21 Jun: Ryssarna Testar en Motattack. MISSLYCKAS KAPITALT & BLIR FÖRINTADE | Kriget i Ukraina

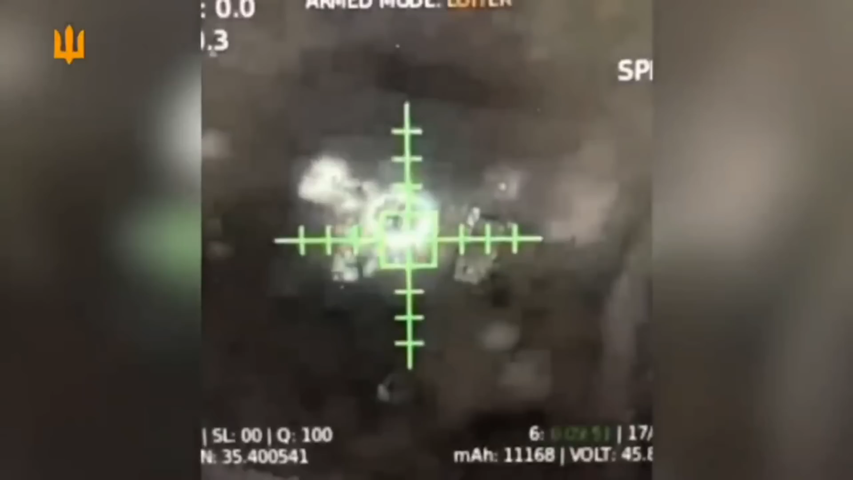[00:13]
Videorna visar intensiv beskjutning och förstörelse av ryska positioner som en del av förberedelserna för attackan.